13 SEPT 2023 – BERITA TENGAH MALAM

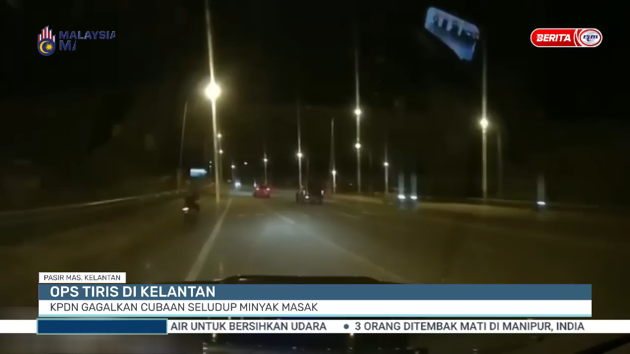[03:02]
Menyedari dia diekori, suspek telah memecu kendaraannya sejauh 50km melalui Jalan Kotlanas ke Mubu Pendek menghala ke Pasir Mas. Walaubagaimanapun, kendaraan terbabit terbabas lalu terbalik ke laluan bersebelahan di persimpangan lampu isyarat Kampung Gaung Pasir Mas, Jalan Pintasan Pasir Mas.